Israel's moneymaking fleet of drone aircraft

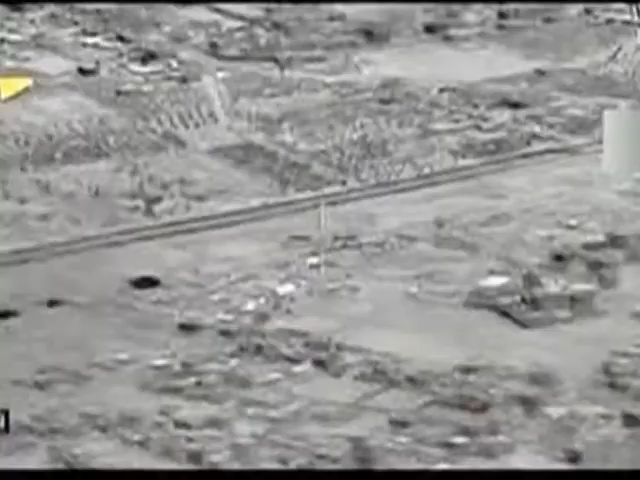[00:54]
or to bomb the smuggling tunnels feeding into the south of the Strip.
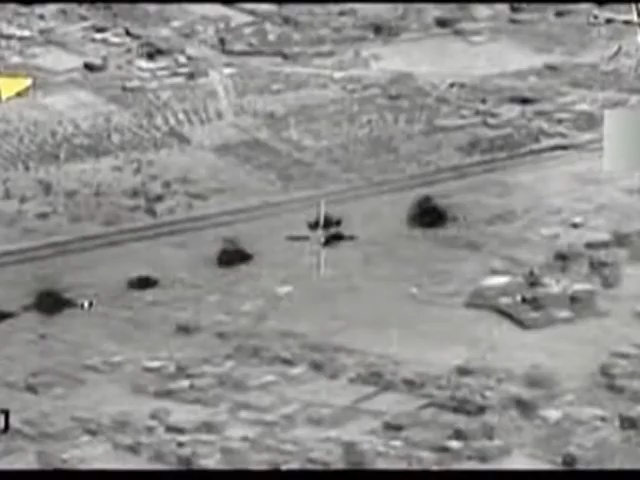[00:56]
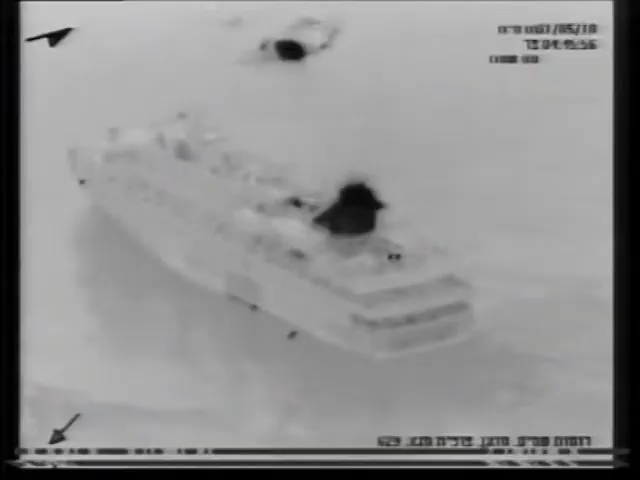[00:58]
More recently, they were used for surveillance of the humanitarian flotilla, which was raided as it tried to break the Gaza blockade.